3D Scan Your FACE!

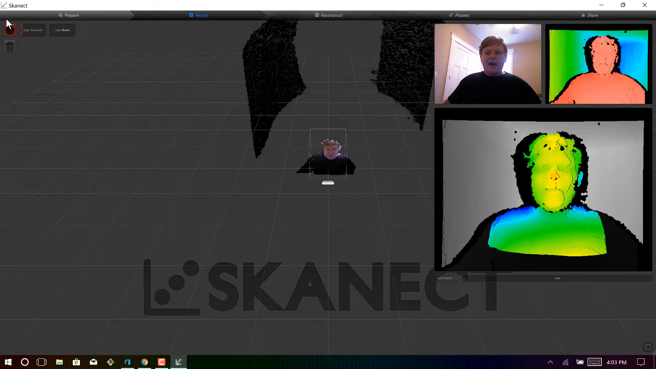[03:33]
So as I get closer, it turns red, and as I back up, it turns blue. So once you're at this point, now all you have to do is just click record. And I'll demonstrate how to record a 3D scan on my brother, and we're going to go ahead and cut to a time lapse.
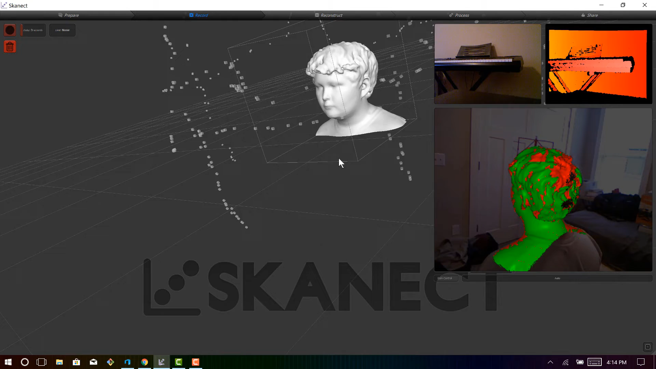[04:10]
So after it's done processing, which is going to take about 20 seconds, you can see the final result. And as you can see, this actually looks really good, especially for an eight-year-old scanner. Now the bounding box actually cut off some back portions of his head because of how big the bounding box was set. I was too far back, but just make sure you kind of watch out for that. But other than a couple of holes right here, it looks really nice.
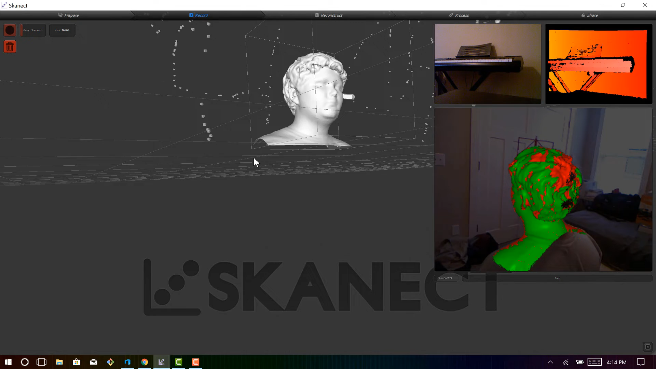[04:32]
So I think that this turned out great, but there are so many other options you can do to improve the 3D scan. So if you reconstruct it, you can actually go and use your GPU, and the GPU will go through all of the data all over again, and it will basically compile it into a more accurate 3D scan.
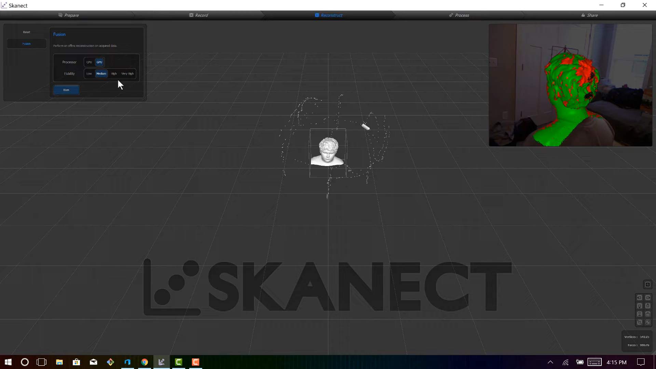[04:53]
Now it is a little finicky when it comes to how well it tracks, but I'm just going to set it to high and run,
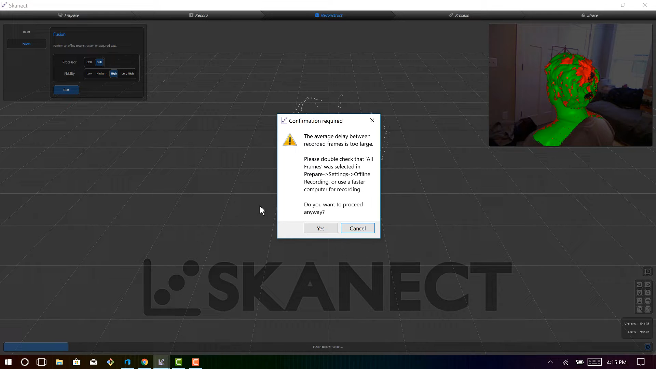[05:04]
and it does take a minute for it to go through all of the data.
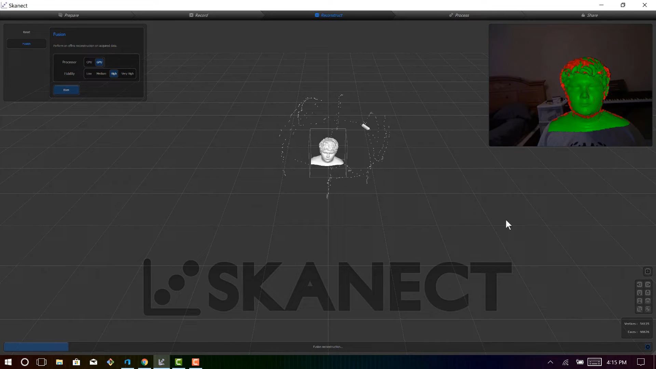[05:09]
But as you can see, it's reprocessing the data,
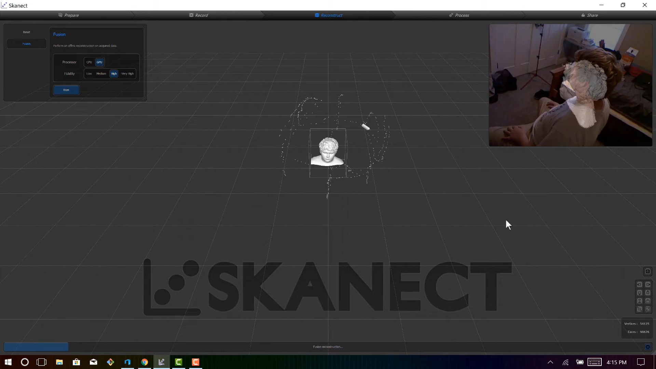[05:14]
and see there it actually lost the position.
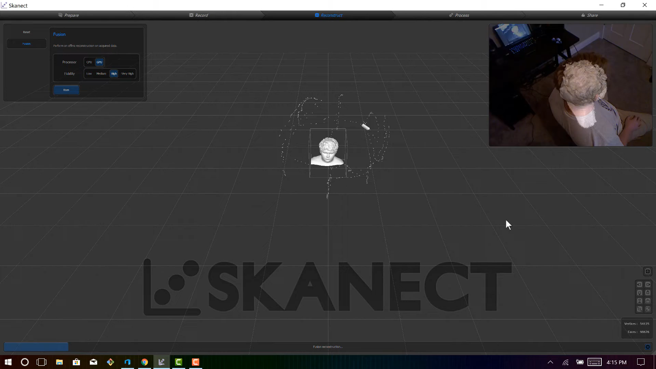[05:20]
And I'm not sure why it does that, but if it does that, then I would just stick with the original live recorded 3D scan. So let's cancel that, and then once that cancels, let's go to process.
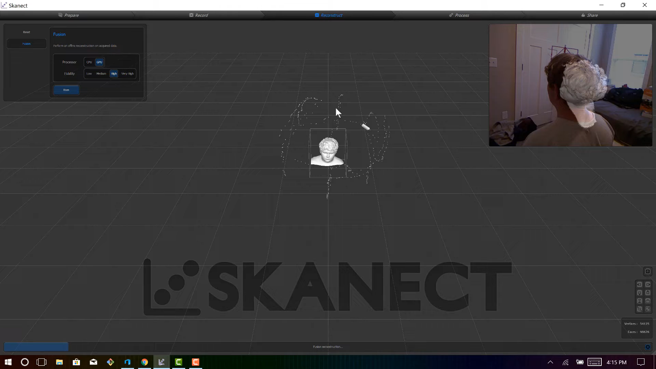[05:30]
And what processing will allow you to do is it will allow you to fill in those holes that you don't like. So in the process tab, there are many options to improve the final result, and what I like to do is make it watertight, which will fill in those holes that I didn't like.